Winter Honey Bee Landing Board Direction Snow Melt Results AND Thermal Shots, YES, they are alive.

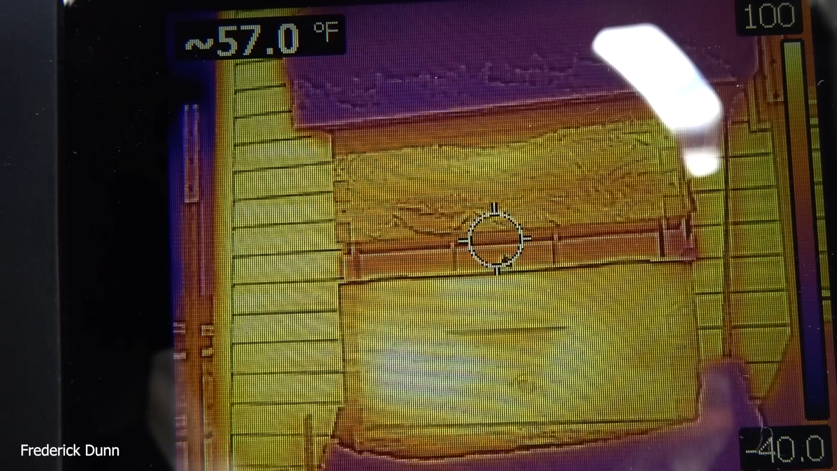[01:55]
On screen: spot 57.0°F
Even in winter time. But look at the thermals here. Be smart insulated inner cover. The medium super.
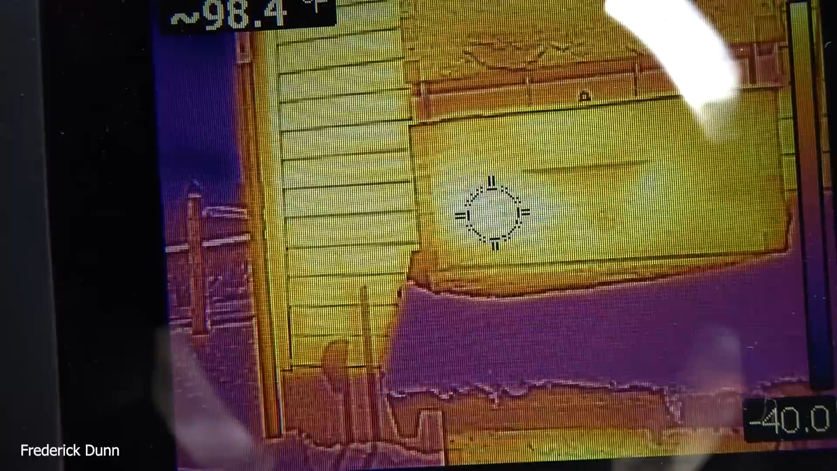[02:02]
Look at the surface temperature. That target that's in the middle gives us the temperature that you see on the top left there.
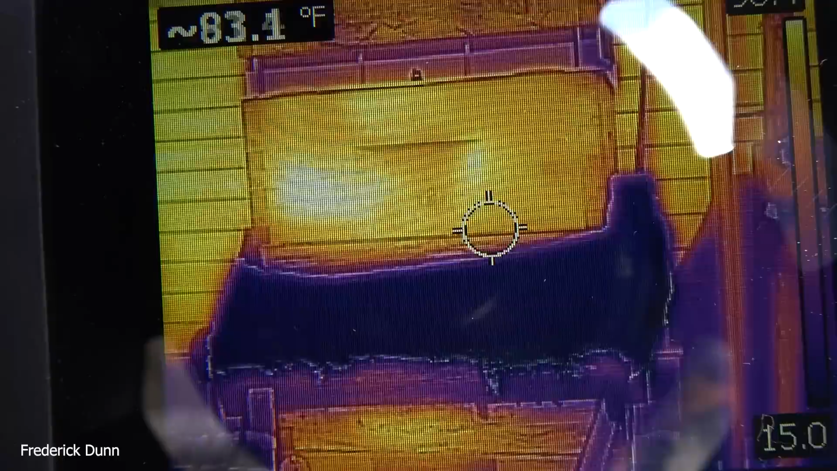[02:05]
All the way up into the 90s. Because it's sunny.
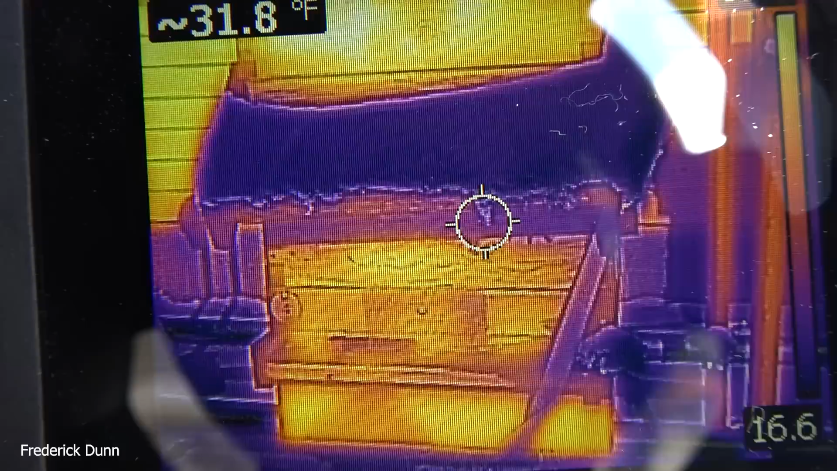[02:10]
On screen: spot 31.8°F
Even though it's really cold outside. Sun makes a difference. It melts all the snow off the landing board.
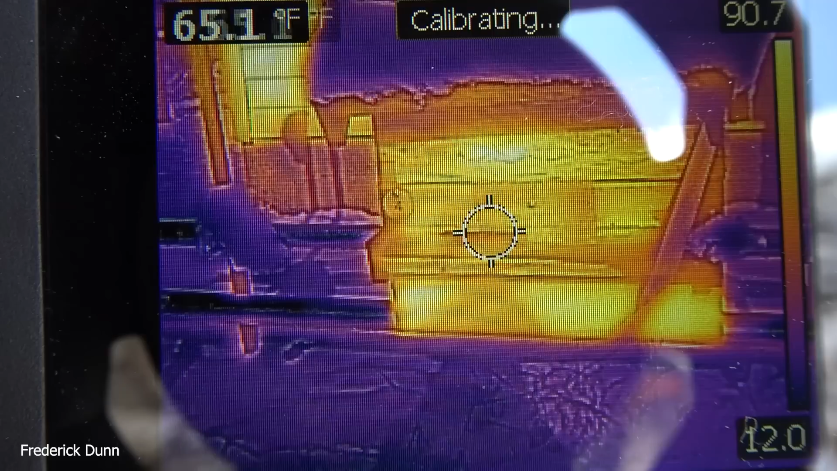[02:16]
Here's the entrance. Nice and clear. If I were on vacation, I wouldn't have to worry about clearing snow off of this at all.
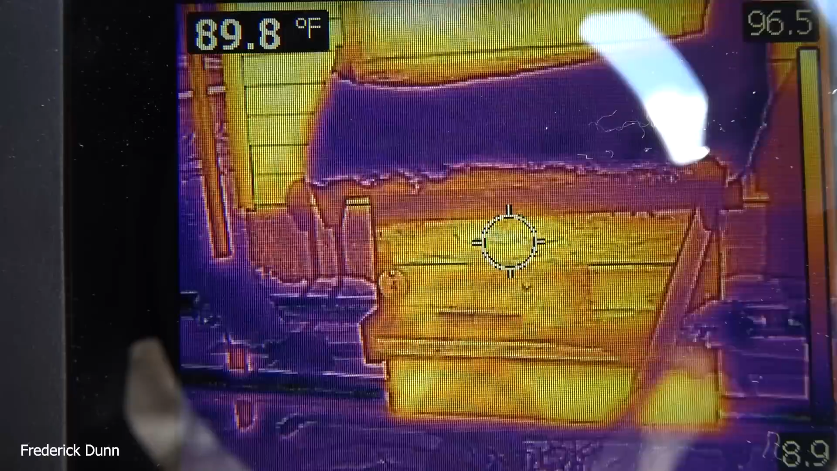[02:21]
On screen: spot 89.8°F
And there's the hive visor. Plenty of snow on that.
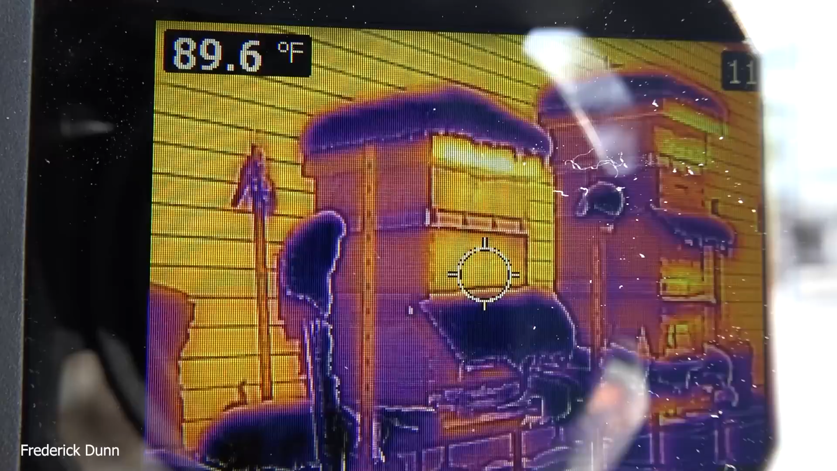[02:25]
On screen: spot 89.6°F
And here's the hive next to it. There's the medium box, which was full of honey going into fall.
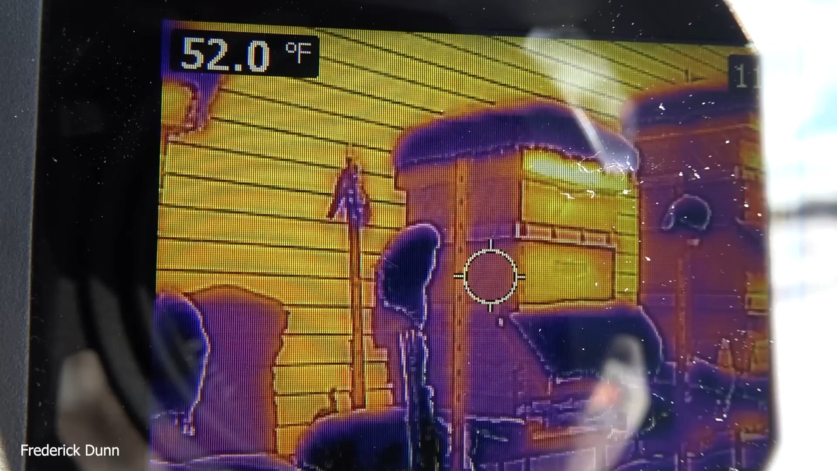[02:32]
On screen: spot 52.0°F
And look, the face of it goes up into the 80s. Now I have to look at the shaded side to see if there's a difference as I scan from top to bottom.
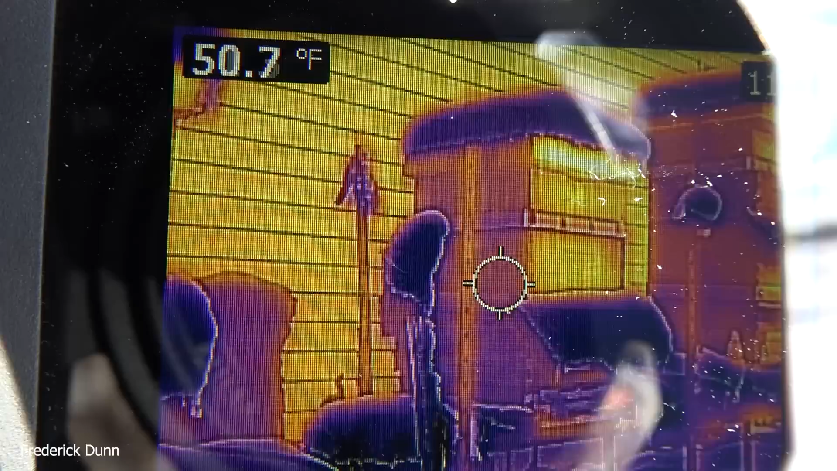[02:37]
On screen: spot 50.7°F
And there was. If you notice, that top medium was up in the 50s.
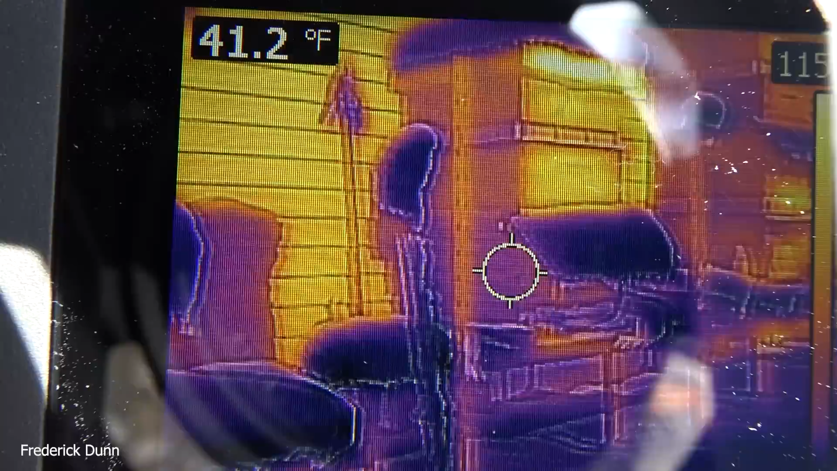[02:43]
On screen: spot 41.2°F
This lower side reads into the 40s. And that lets me know I have bees alive in there.
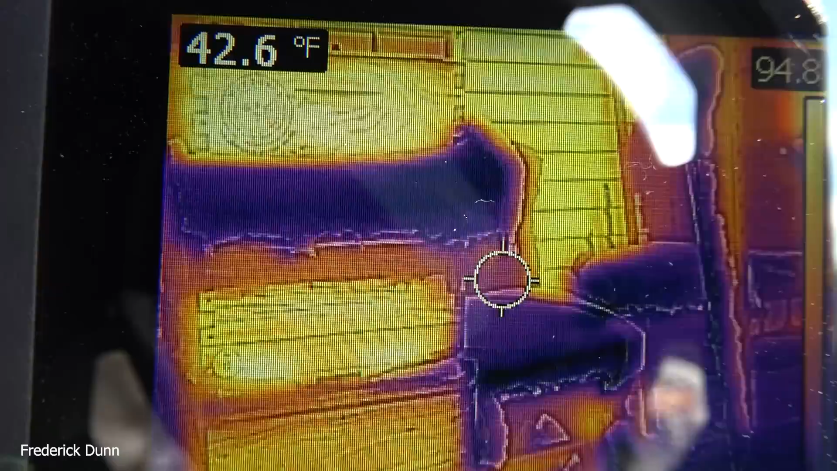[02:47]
On screen: spot 42.6°F
But I already knew that. Thermals reinforce what we already know if we've seen bees flying.
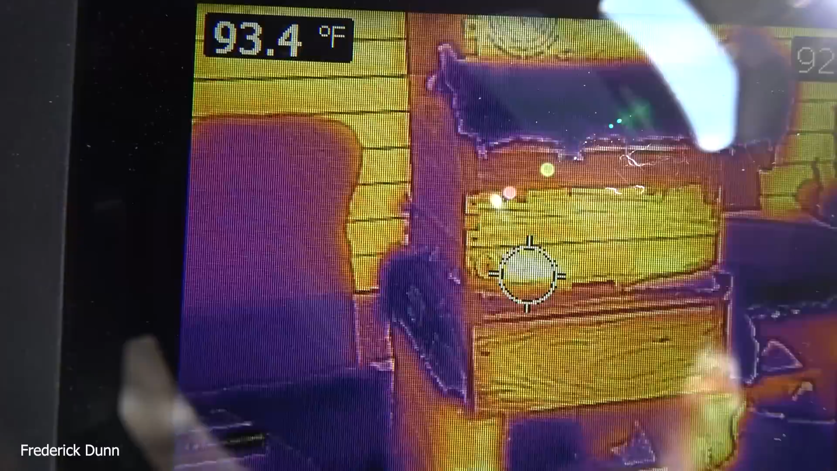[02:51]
On screen: spot 93.4°F
And if you get your ear down next to the entrance, you'll hear them lightly humming inside. So here again, medium super, face temperature, 90 some degrees and even up in the super.
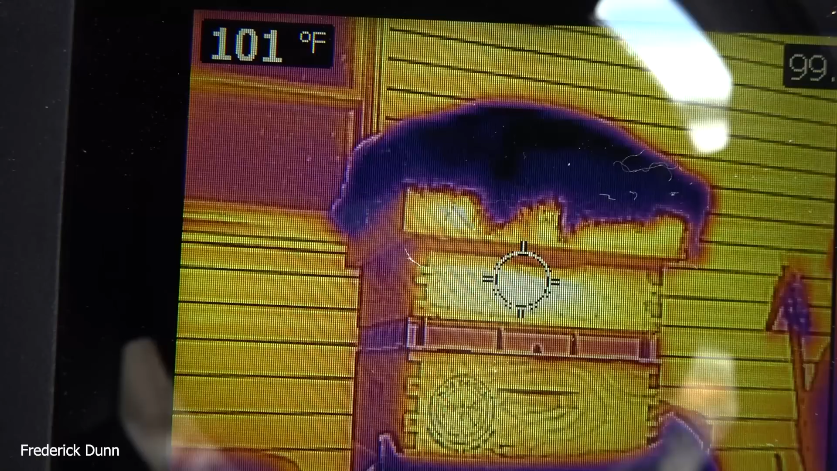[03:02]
On screen: spot 101°F
So facing south, the landing board or entrance side of your hive is nice and hot. Of course, if the landing boards are facing north, the hot side would be the back of your hive.
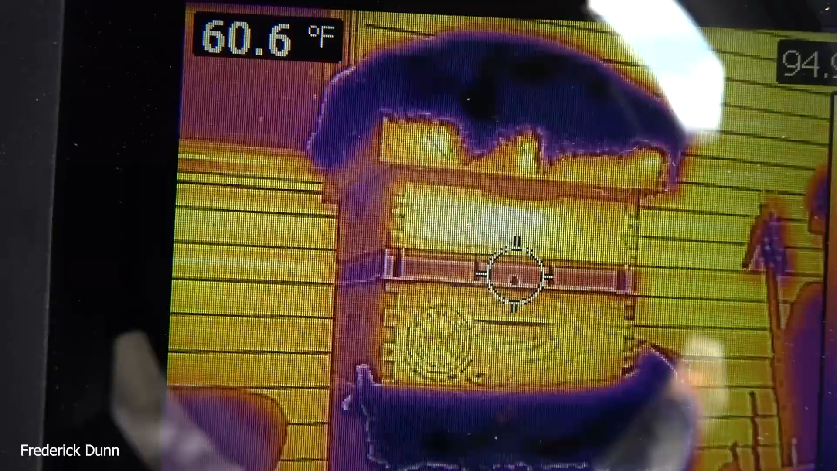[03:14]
On screen: spot 60.6°F
And now here we are.
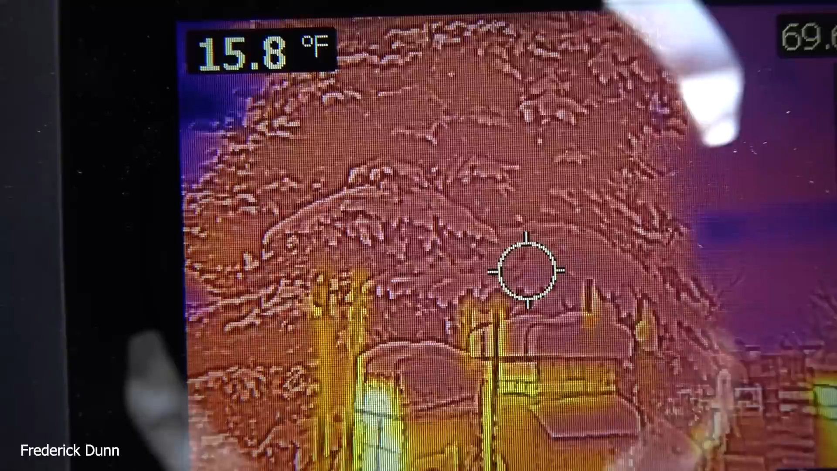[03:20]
On screen: spot 15.8°F
These are the north-facing beehives. And they're in the shadow also of a spruce tree.
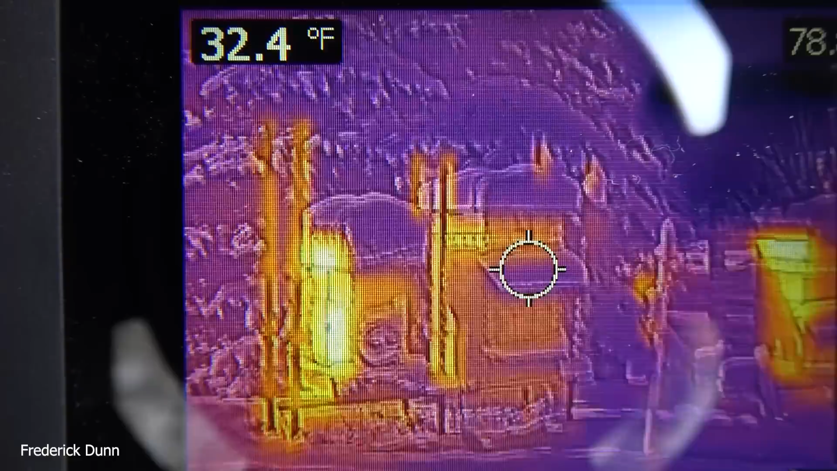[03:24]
On screen: spot 32.4°F
And we're going to do thermals on those. Look at the shaded side. 20s to 30s. But the good news is, no matter what the accuracy of the FLIR C2 is, all I'm looking for is a variance in the temperature as I scan up and down the hives.
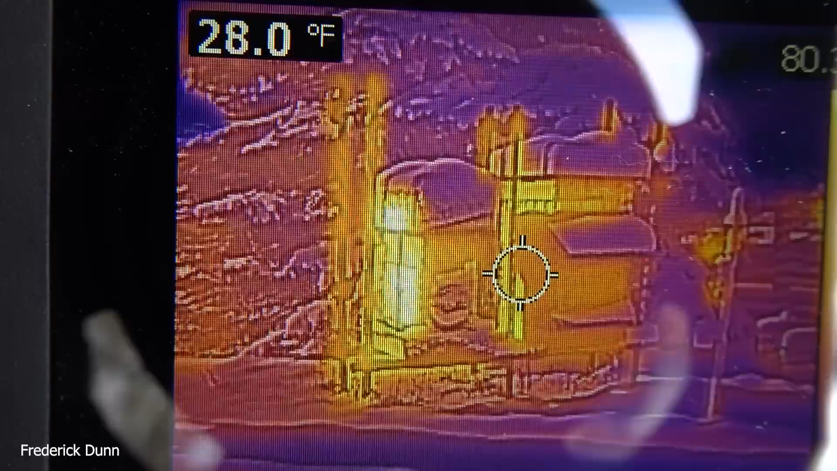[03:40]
On screen: spot 28.0°F
Because even on the shaded side, like this nucleus right here, 34, 35, and we drop down, it's in the 20s. So that lets me know that they're already up into that upper box.
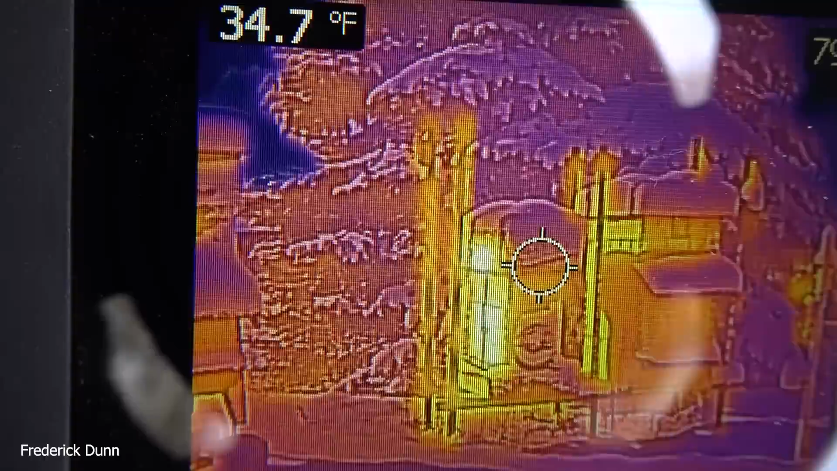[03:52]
On screen: spot 34.7°F
It has a nice 2-inch thick rigid foam board cap over it. And that's why it reads 16 and 15 degrees up there.